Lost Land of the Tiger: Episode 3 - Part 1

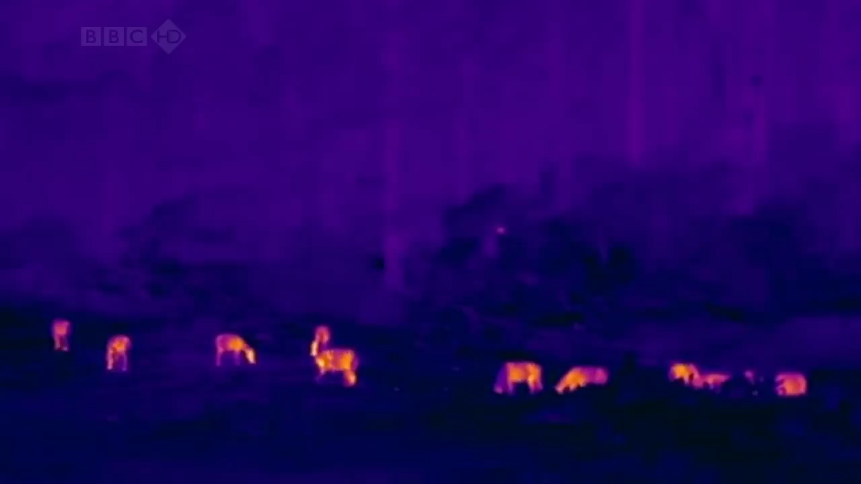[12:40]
Gordon suspects it's a leopard, but he needs confirmation.
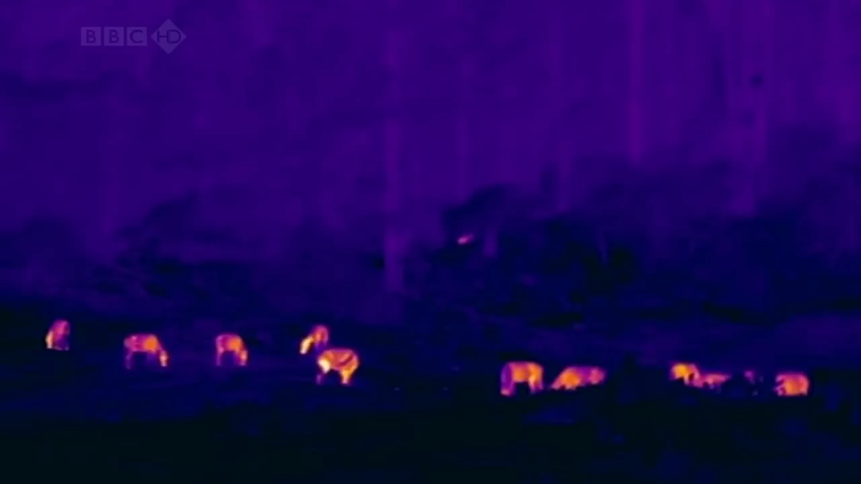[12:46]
Right, do you know what I'm going to do? I think I have to do this alone, is try and go up and intercept the leopard.
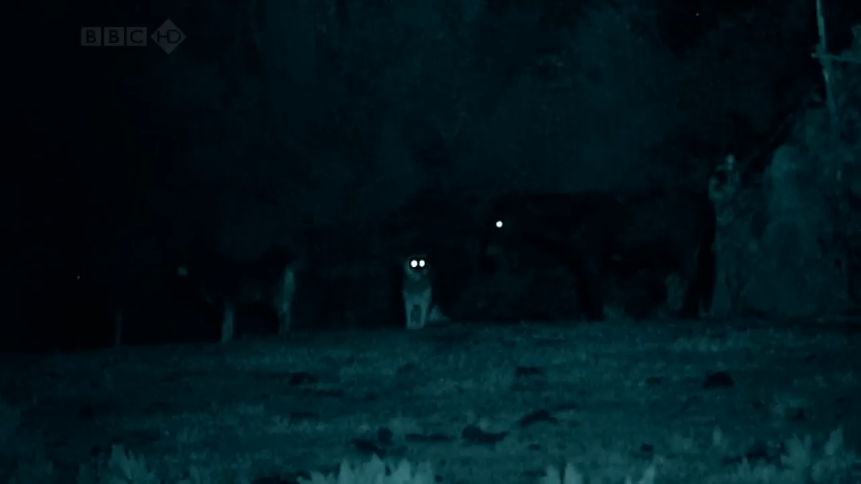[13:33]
take more than a little dog like that to put a leopard off.
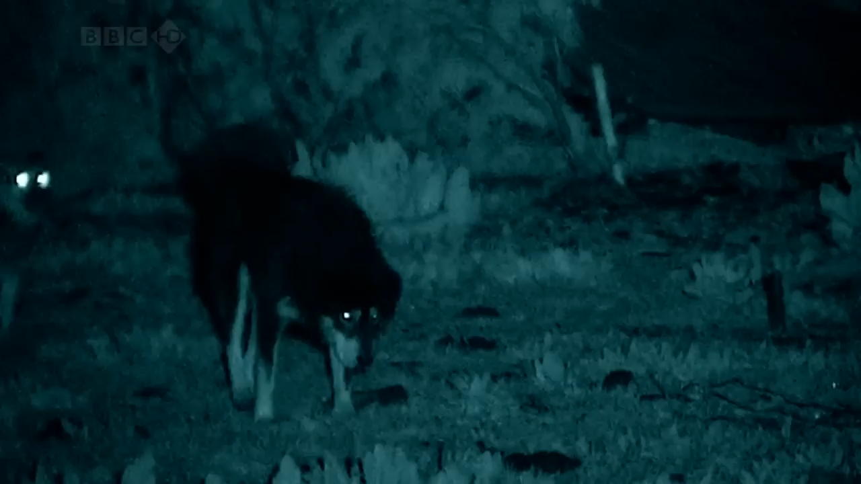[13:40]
One of the favorite things that leopards like to eat are dogs. I wonder, I wonder, I wonder, you know, I'm convinced that that leopard is still there.
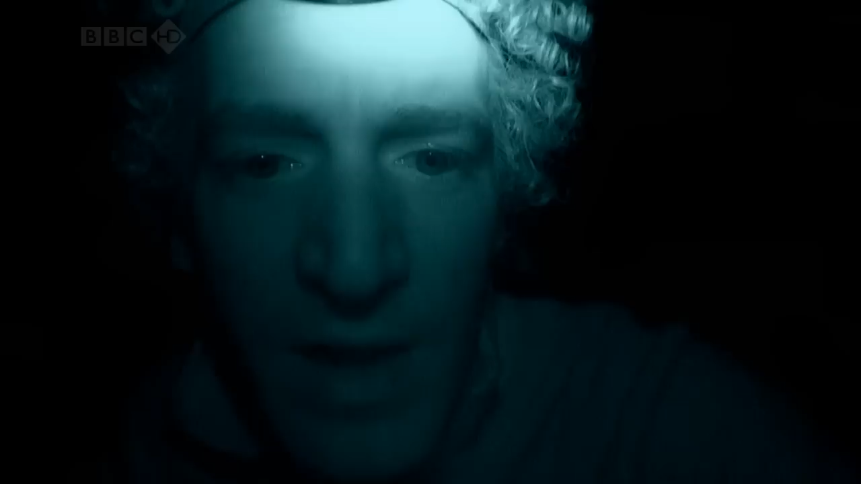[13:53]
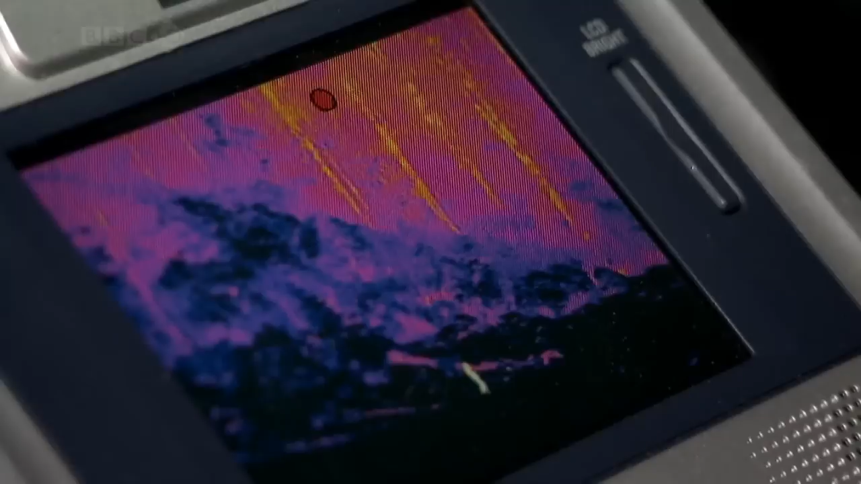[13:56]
Gordon, there seems to be a very, very faint white spot just up from you to your, to your left.
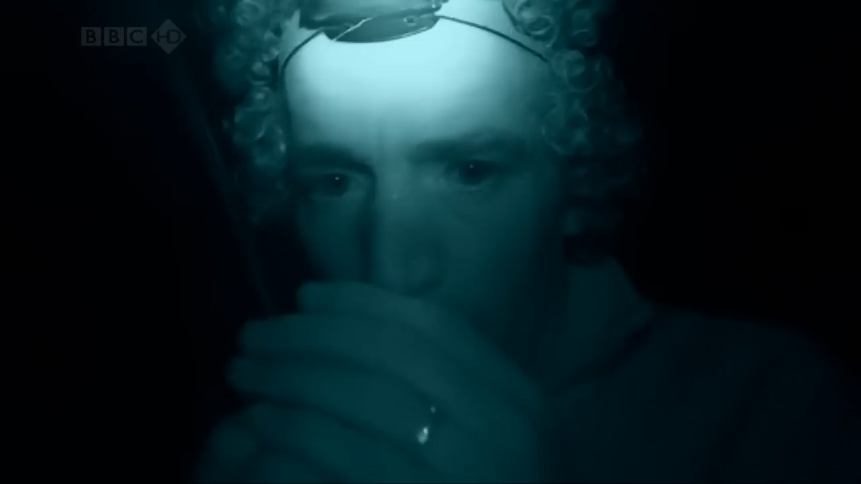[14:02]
Towards me or away from me?
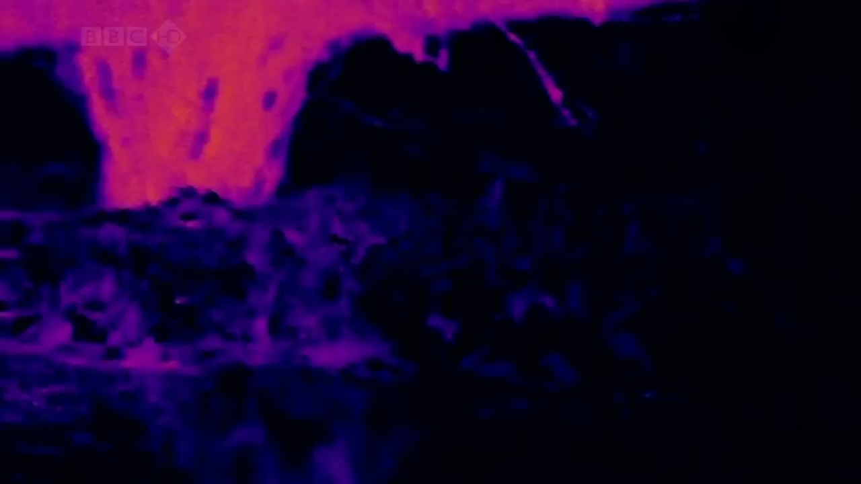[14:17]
Okay, going to the thing that I was like, I could see which is the white spot,
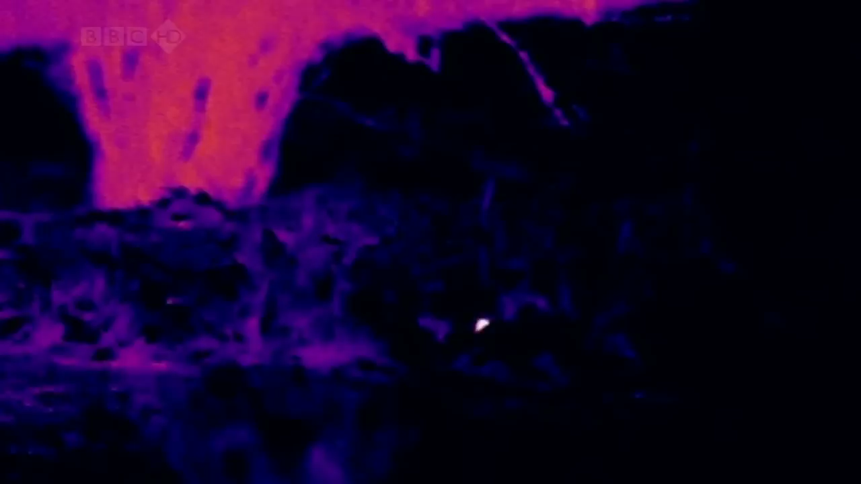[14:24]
ran or moved very quickly to the right and then back again to the left.